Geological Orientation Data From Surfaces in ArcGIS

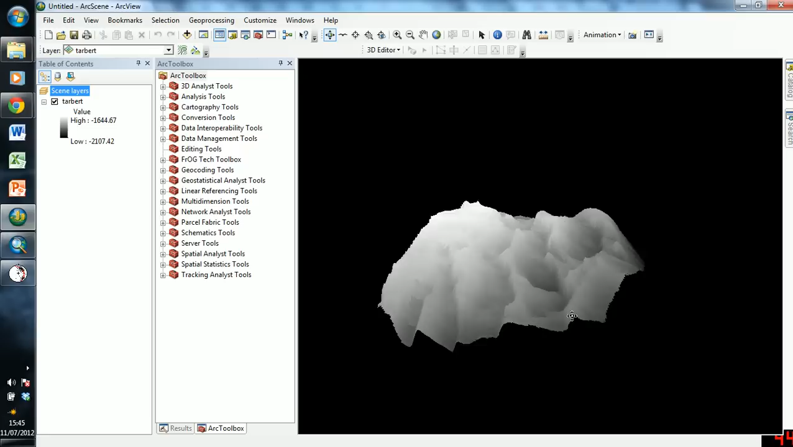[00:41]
and what we can see is that we've got these features which are running this way, they're all the same, and what this in fact is, this is the top surface of a set of rotated fault blocks, and this represents the tarbit from a field in the North Sea called Golf Axe.
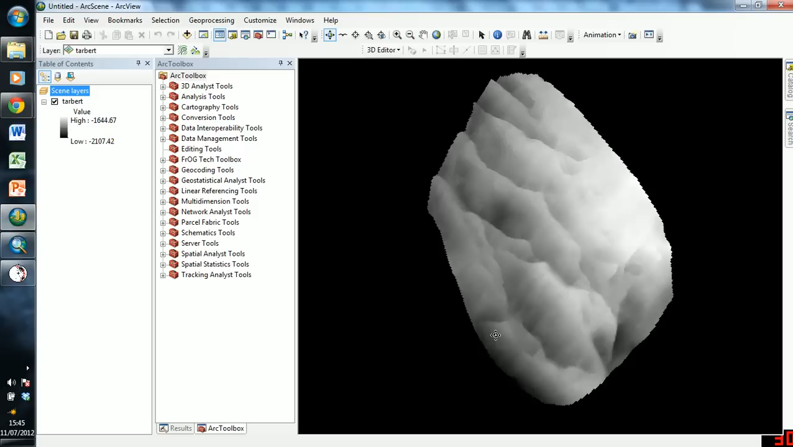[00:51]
And basically, we're going to try and get some orientation data from this surface. So, now let's go into ArcMap, which we're going to be using. So here we are. This black area is no data, so just ignore that. I could get rid of it to make it neater, but I'm not going to. And just some more information about this raster. So the values of elevation are in negative values, and that's because it's a depth raster, and it's in two-way travel time. So these are milliseconds, not meters.
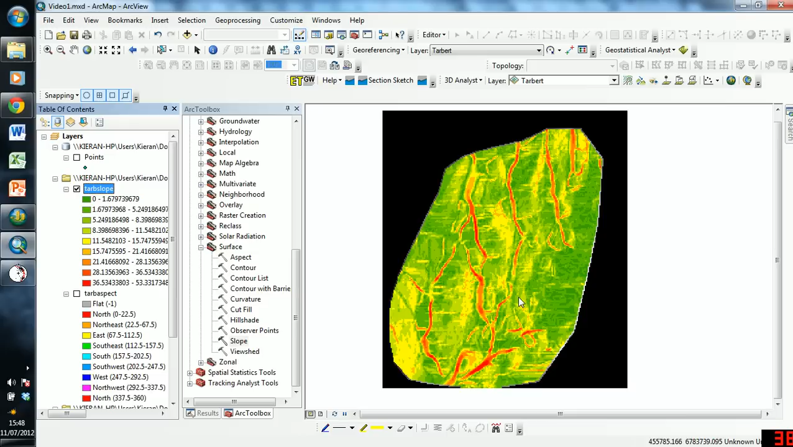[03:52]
and this shows us the gradient of our slope at a particular raster cell, so we can use this as our dip magnitude. Now what we want is, to get our dip vector, we need to combine these two values. Let's say that we have a number of points that we wish to sample on the raster surface. How do we go about getting two values from two separate rasters into those points? Well, we're going to use the Extraction tool, and we're going to use Extract multivalues to points, and we're going to input our point features, we're going to input our rasters,
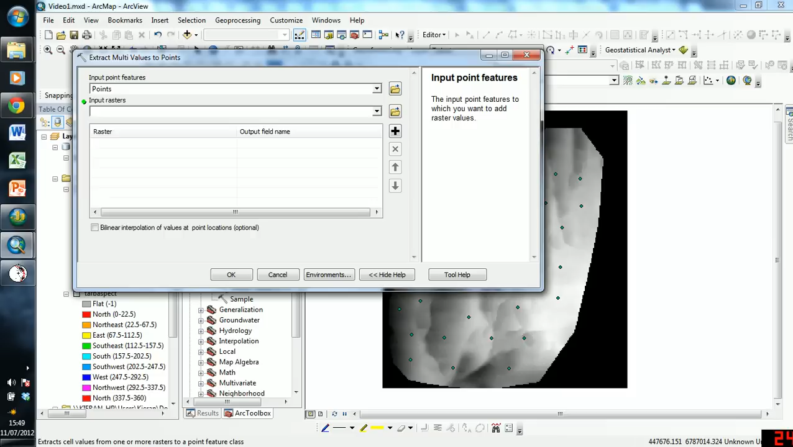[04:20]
and we're going to click OK. So now it's working away, and now it's finished.
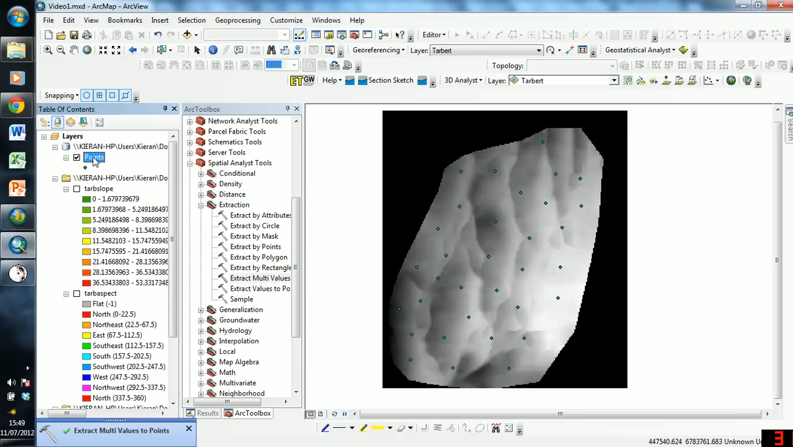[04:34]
So now, if we click on points, we click Open Attribute Table, and as you can see, I've already done this before, so I have doubled up with the columns.